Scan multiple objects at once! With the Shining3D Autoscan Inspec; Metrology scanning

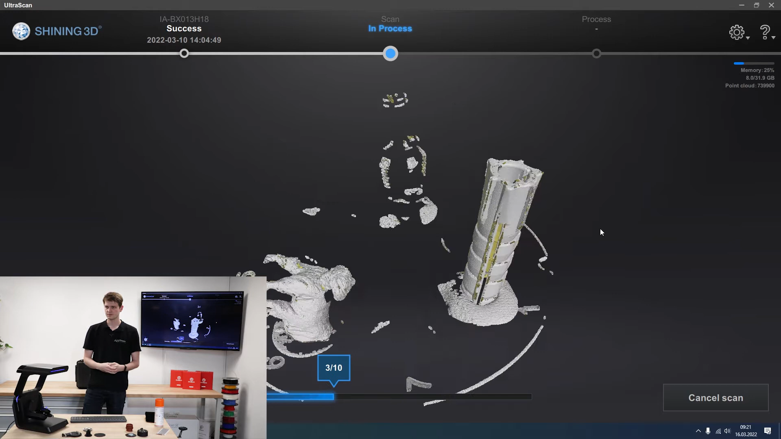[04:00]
And we'll just have a look. So the dog looks pretty good. The wall mount looks pretty good. The electrical plug looks really bad. Why?
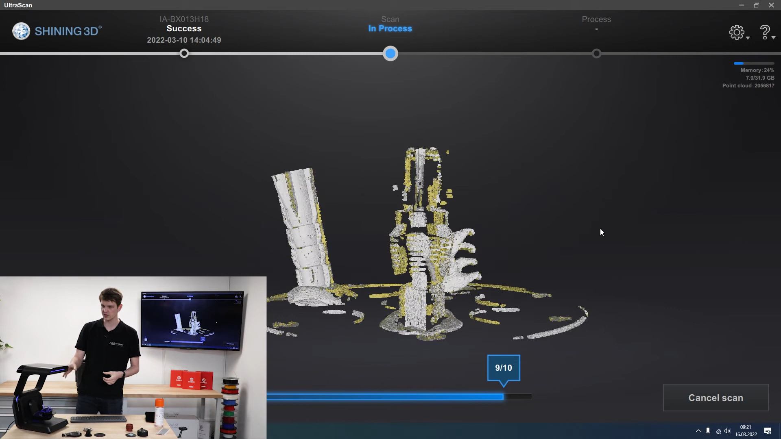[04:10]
I assume it's mostly because it's black and then somewhat reflective. And my light settings don't work with that at all.
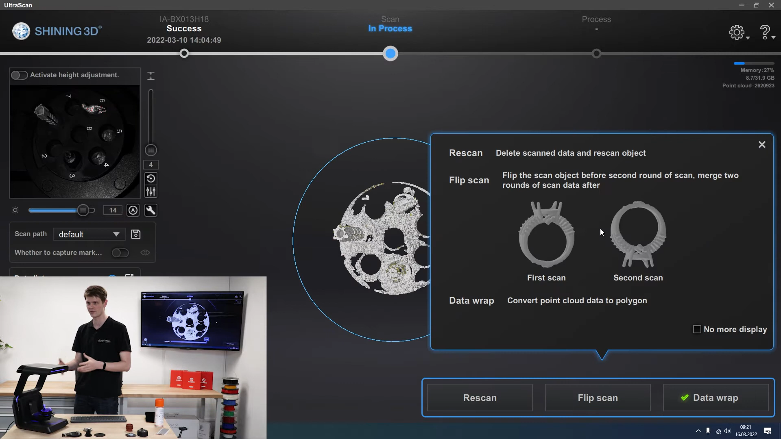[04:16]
So I'm going to remove this real quick. And now what I'm going to do is I'm actually going to take a scanning spray. It's basically liquid chalk in a way. So I'm going to spray that onto the electrical plug and then see whether that improves my scan results.
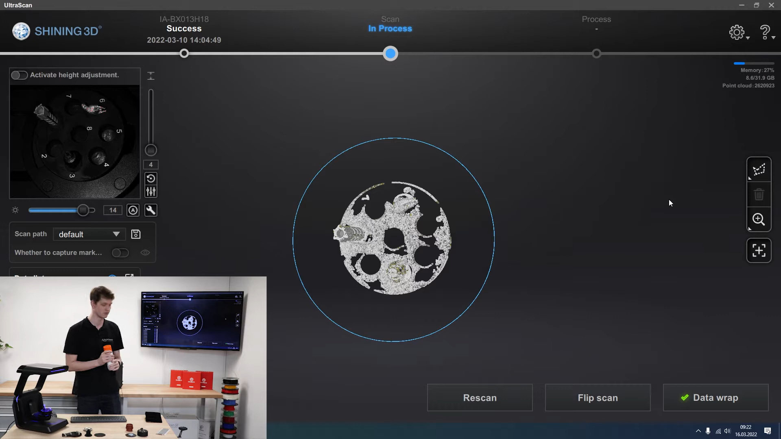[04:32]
Because right now this is not good enough.
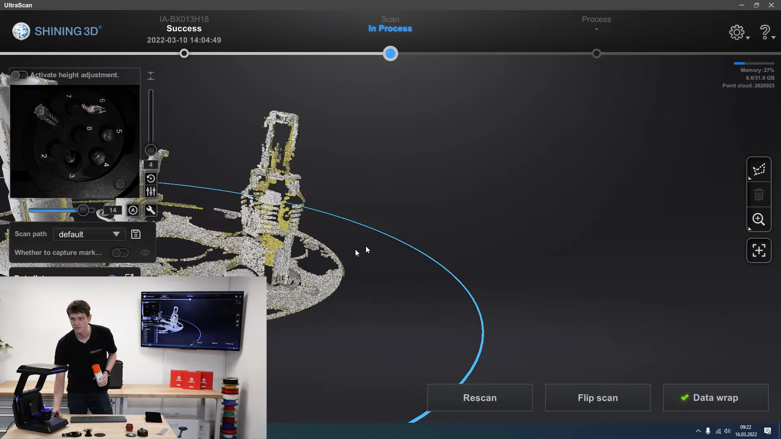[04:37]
This is not something I want to work with. I don't have enough data. So I want to spray it white and see whether that improves it. Now this right here is a supplimating spray. It'll actually sublimate into thin air after about 12 to 24 hours. So no cleaning necessary. And because of that I'll just spray the part right here. There we go. That should already be good enough.
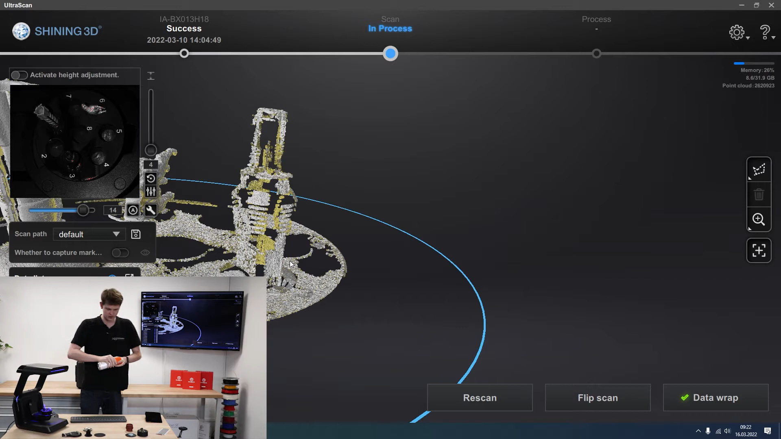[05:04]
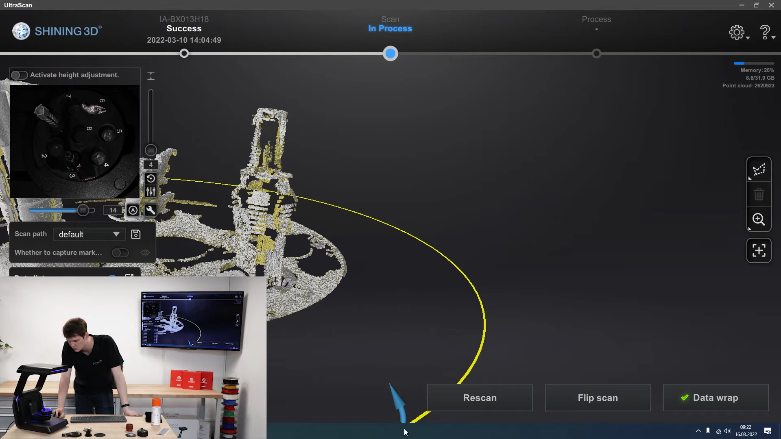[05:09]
I could wait for the spray to dry fully but I think I'll I'm too impatient for that. So I'll just click rescan. It'll delete the scan we've already done and it'll start over. And that already looks significantly better.
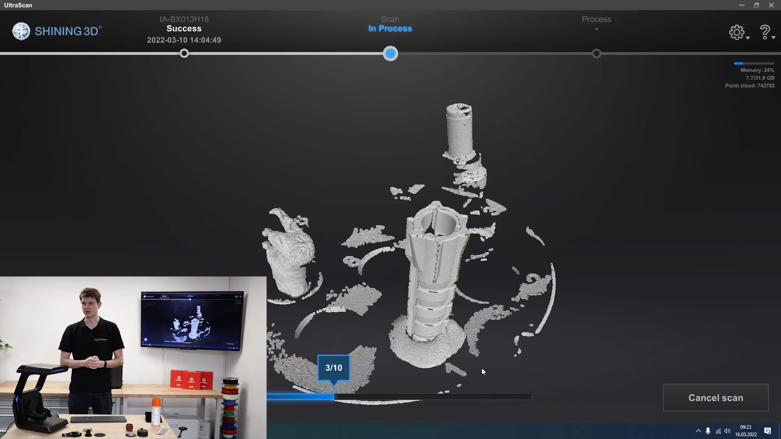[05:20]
At least for the top part of the plug. The black area is still a bit difficult. But still better than before.
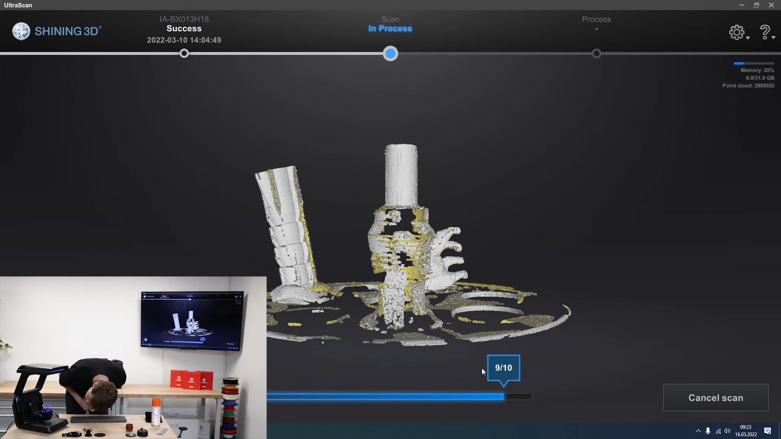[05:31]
Maybe I would have had to spray at a different angle to really get all of it.
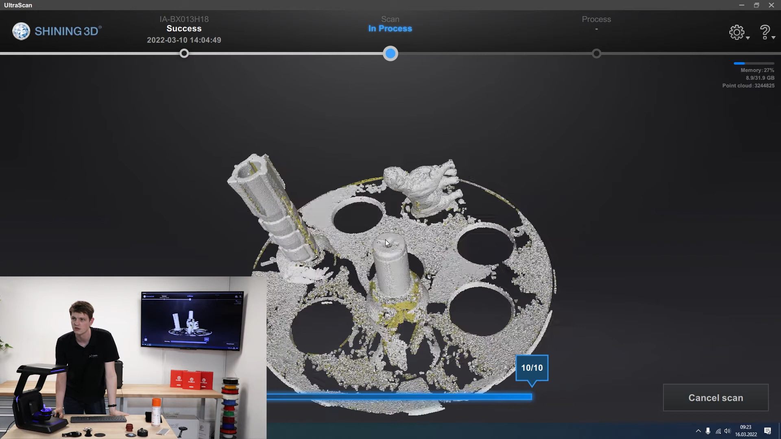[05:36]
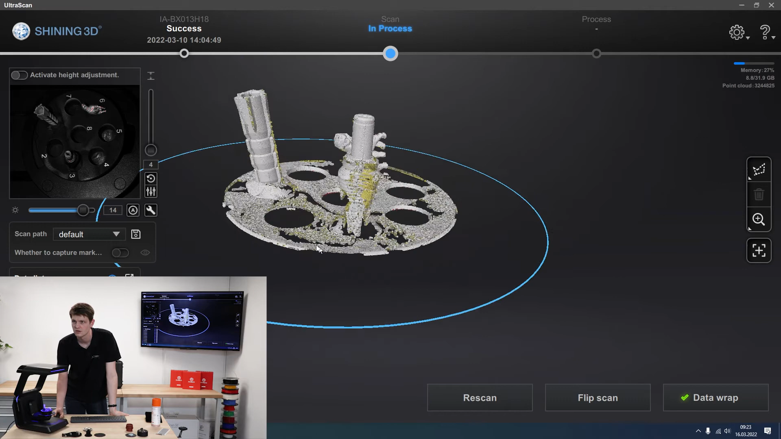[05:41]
Yeah I'm not I'm still not satisfied with this result.
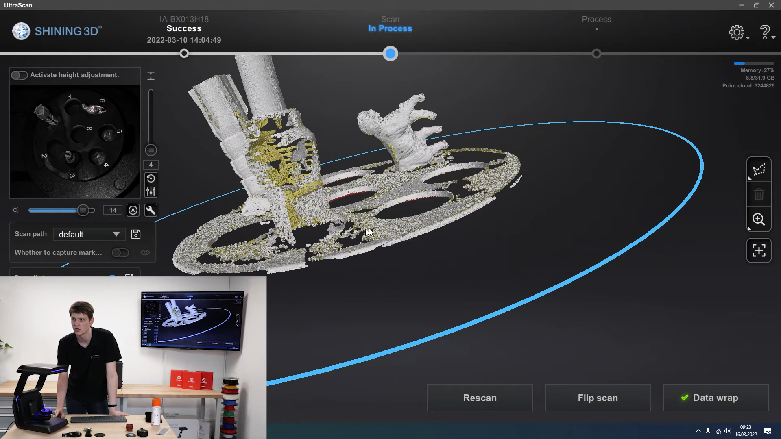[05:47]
But we can also of course add scans from view angles that we didn't cover before.
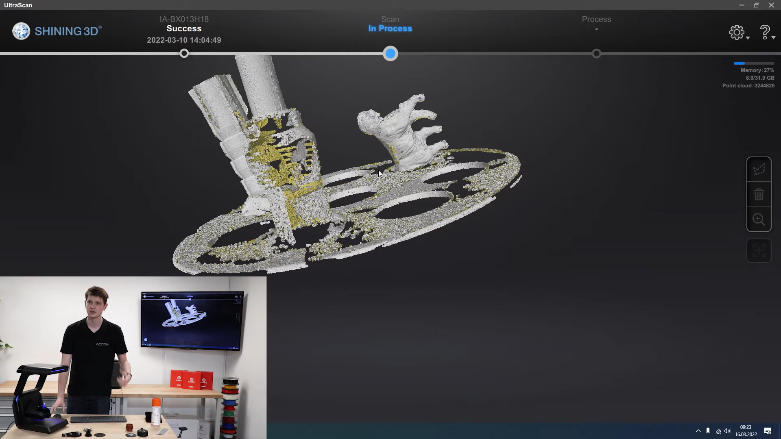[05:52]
So I'm going to tell the scanner to add one there and that adds a lot more information. Let me add a bit more from a slightly different angle. I need to make sure that I'm not scanning as spraying the mirror or a projector or anything like that.
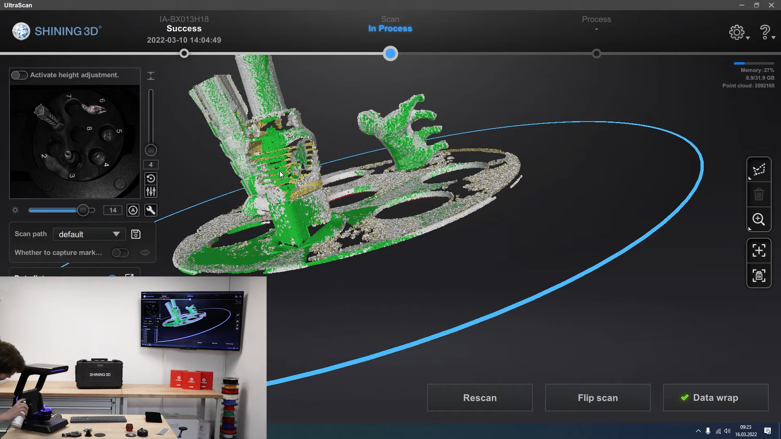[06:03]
Because even though it does go away after a number of hours it would prevent scanning right now which is not what I want.
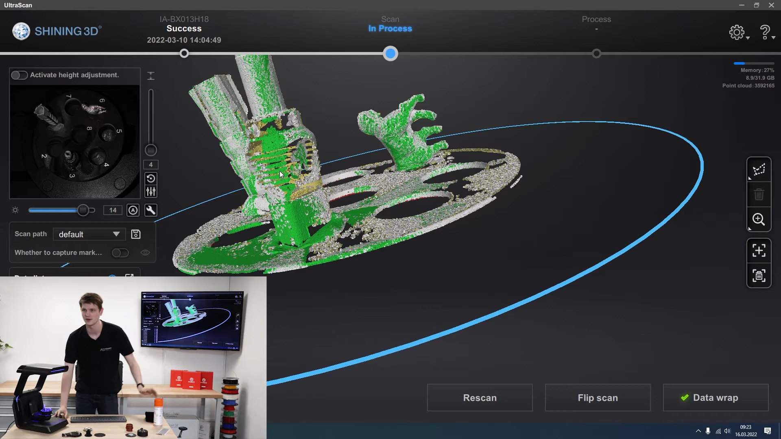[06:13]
So I'm going to move it a bit more over here and add a scan. Try and get as much detail there.
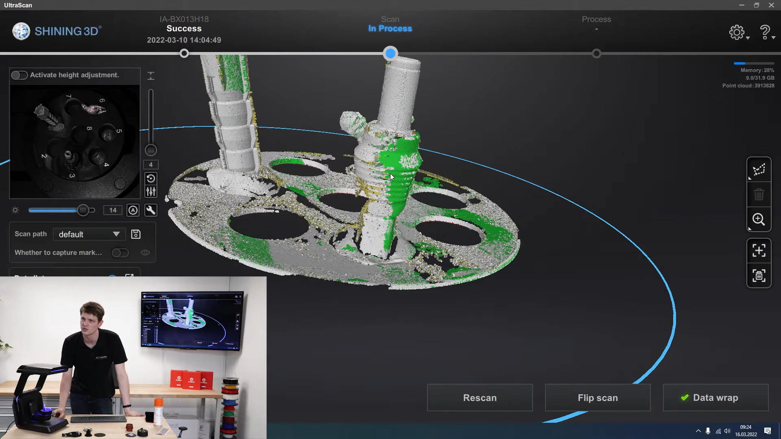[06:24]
That looks much better now. Add one from over here.
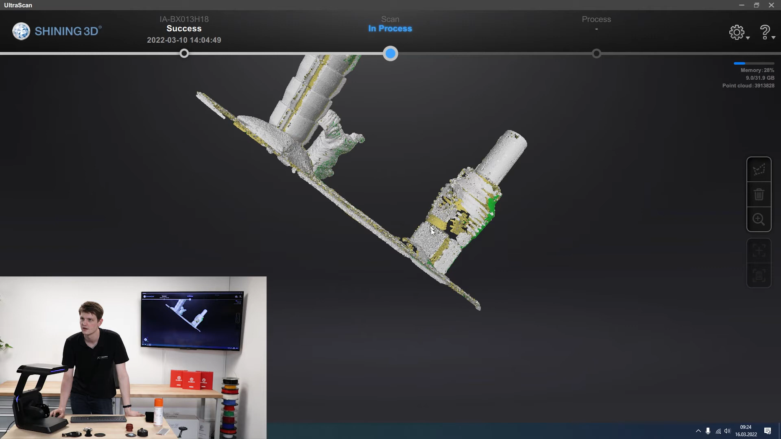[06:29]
Try and get the absolute most out of this plug. There we go. This is now looking very good.
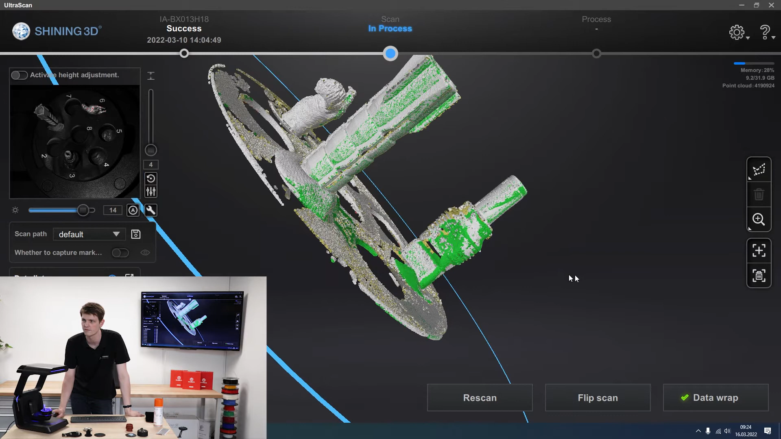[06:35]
Getting lots of information. And filling in all the gaps.
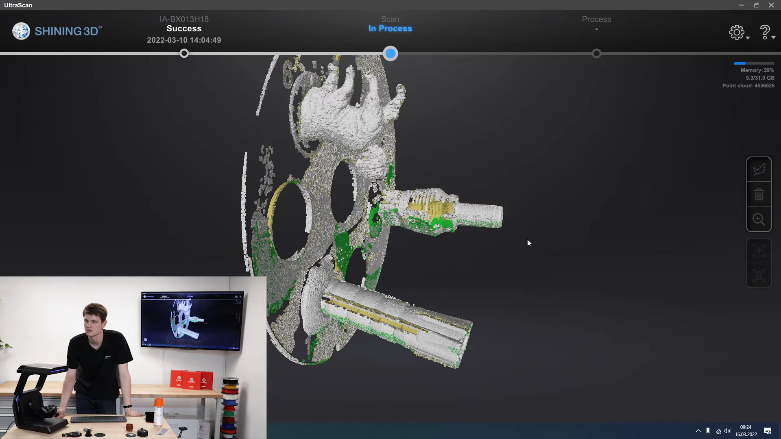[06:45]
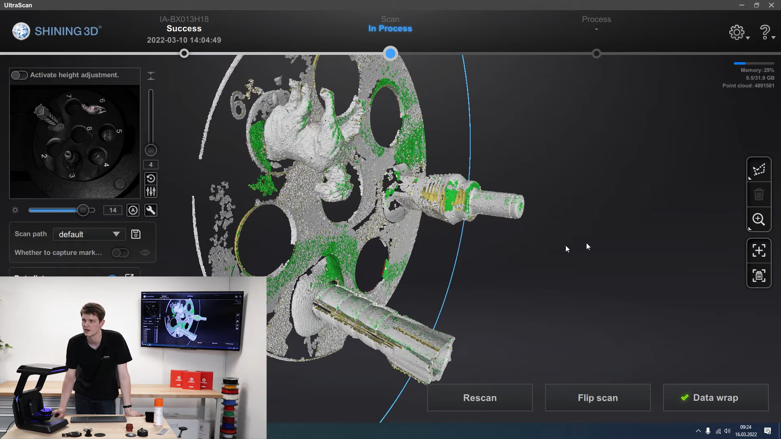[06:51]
You can always see the green areas are the ones that are new. Okay so I can apparently can't get that area right there really nicely.
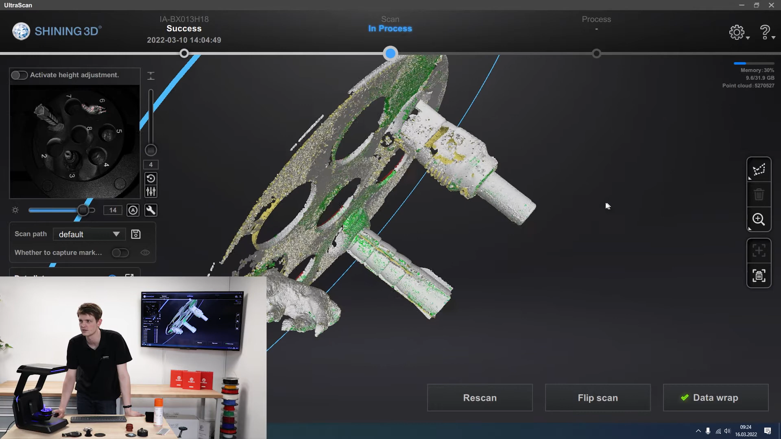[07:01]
And let's add something here. That far up.
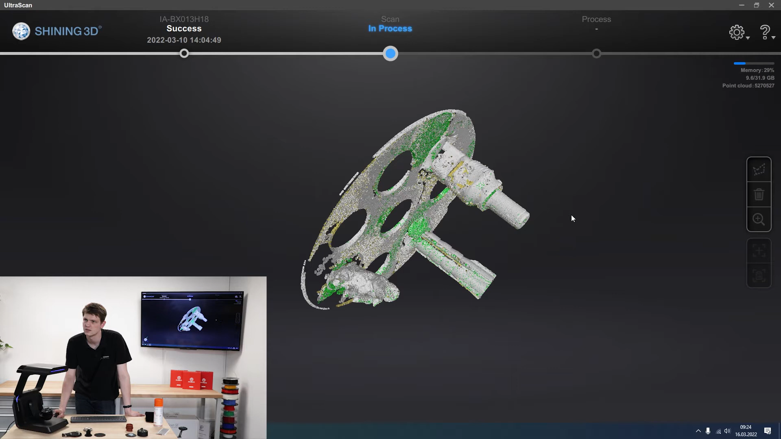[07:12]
That's not that nice. Okay I think that'll do it for now. The key point here is we've got our surface 1 scanned and we've got it for all of these different parts. And then I can you know move the cutting plane or
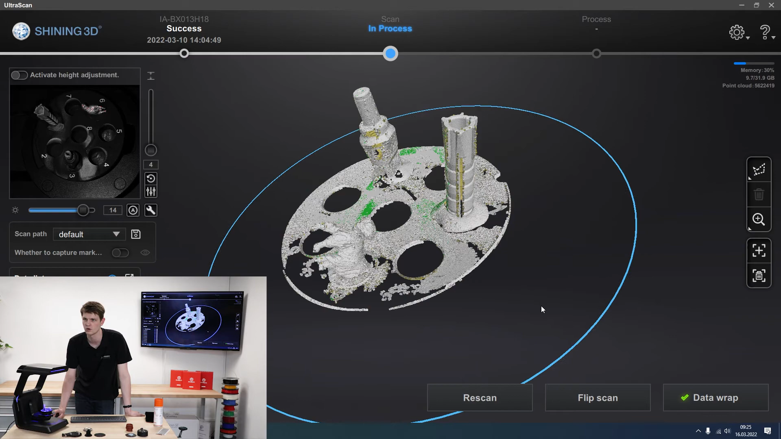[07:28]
manually delete all of the areas that I don't want to have in my final parts.
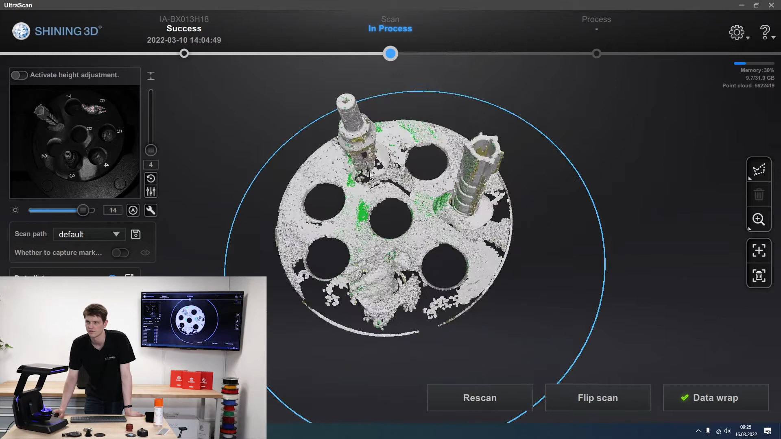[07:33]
I'm just going to use the cutting plane even though it will remove a significant part of my models. Because I want all the play-doh to be gone. So like that.
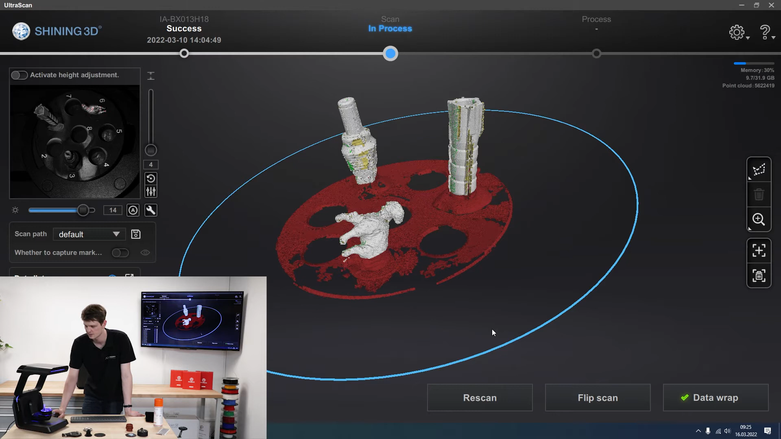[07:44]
And now I just flip around each one of my objects. I'm going to take the dog.